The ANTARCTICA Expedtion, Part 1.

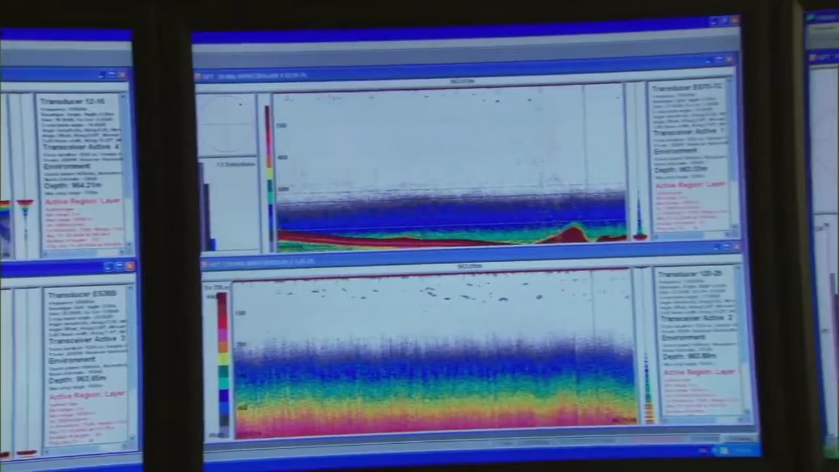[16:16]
In the depths of the ship, the team studies the fish finder to locate schools of small fish and krill, the foundation of the elaborate food chain.
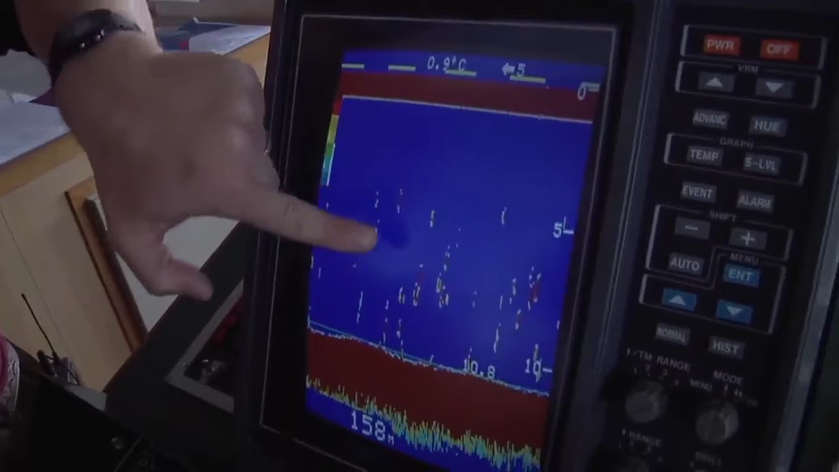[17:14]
On screen: water 0.9°C
This is the bit that's going into the trawl, and all these little red tick marks through here, that tells us we're catching fish. So everything's looking good, isn't it, Andrew? It is indeed.